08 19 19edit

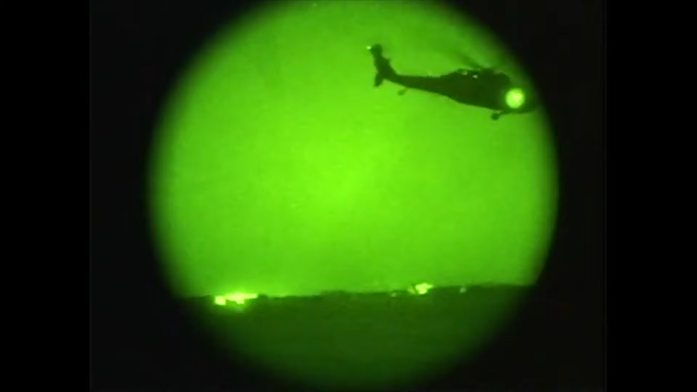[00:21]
May 1st, 2011. Two Black Hawk helicopters take off from a remote location.
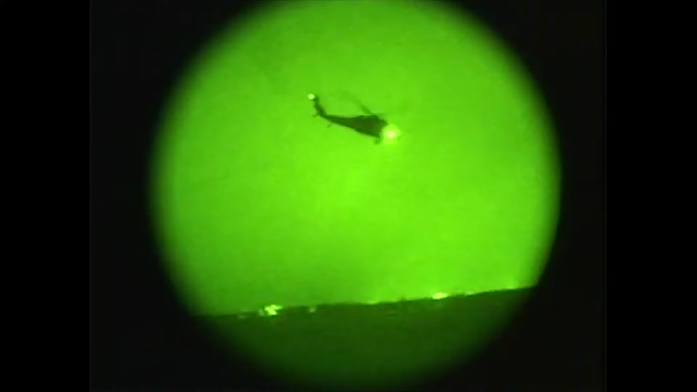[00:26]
On a moonlit night, they hug the rugged mountains and go undetected.
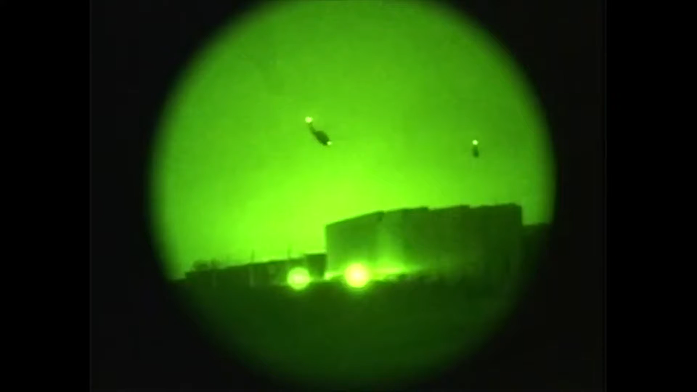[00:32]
At their final checkpoint, they commit to the raid.